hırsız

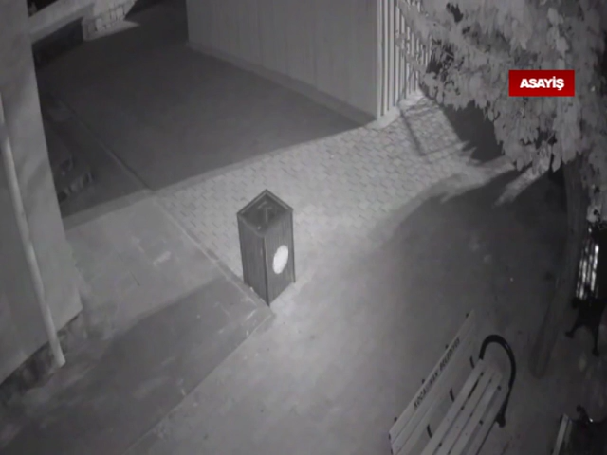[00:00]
Garip Dost Camii, Yeni Pervane Camii, Ömeriye Camii, Meydan Camii ve Arısoy Camii'nde meydana gelen musluk hırsızlığı olaylarıyla ilgili olarak Asayi Şube Müdürlüğüne bağlı hırsızlık bir amirli ekipleri tarafından çalışma yapıldı.
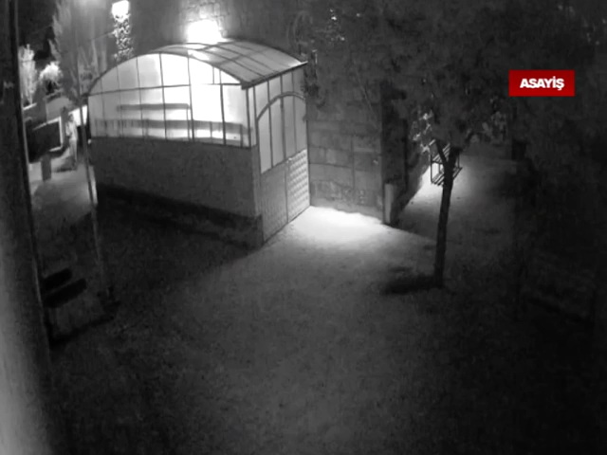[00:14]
Camilerin güvenlik kamera görüntülerini inceleyen ekipler şüphelilerin eşkallerini belirleyerek kısa sürede yakaladı.